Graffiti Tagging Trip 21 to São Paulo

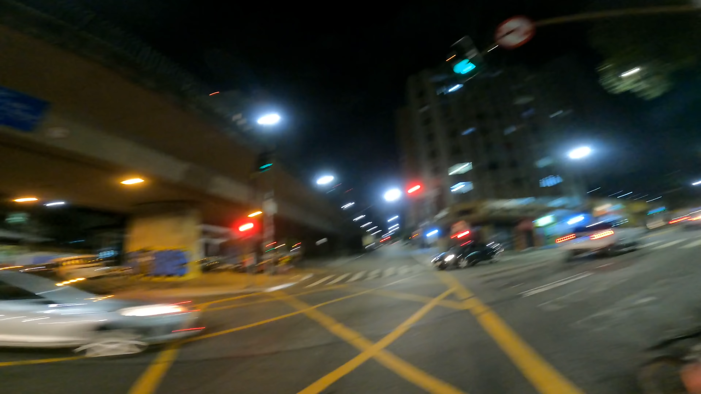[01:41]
Salve, mano, pois é. Aí na avenida. Sabe o nome dessa avenida aqui? Ah, Brigadeiro. Brigadeiro. Aí, ó, dos dois lados. Aqui e ali. Brigadeiro Luiz Antônio.